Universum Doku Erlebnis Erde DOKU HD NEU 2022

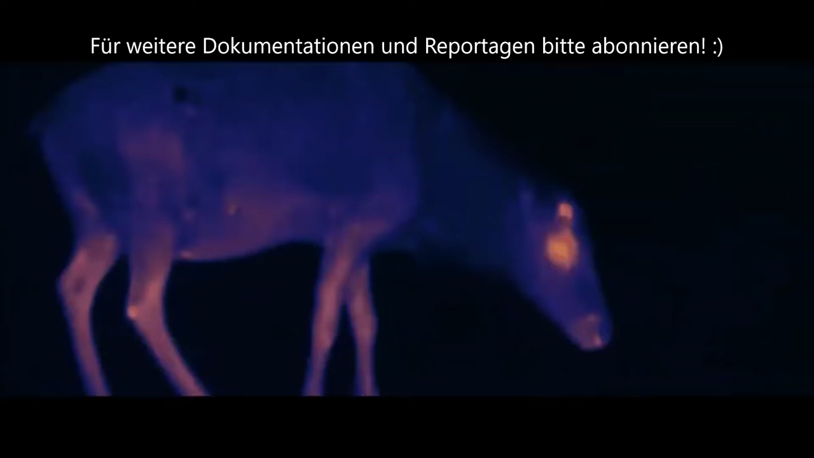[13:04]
Das Blut aus dem Körperinneren gibt seine Wärme an das kalte, von außen zurückfließende Blut ab. Dieser Kreislauf wirkt wie ein Wärmetauscher,